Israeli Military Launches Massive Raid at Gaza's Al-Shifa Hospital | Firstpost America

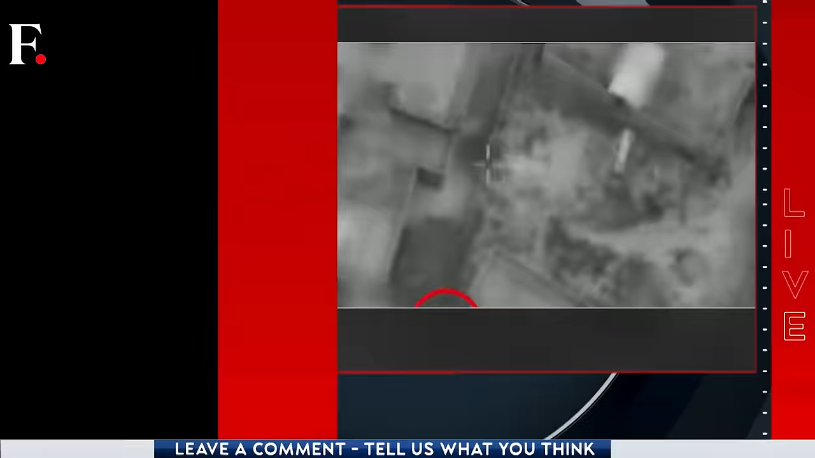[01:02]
Now, the Israeli military also claims that the Hamas gunman opened fire from within the hospital compound. The IDF released footage showing firing from inside the Al-Shifa hospital.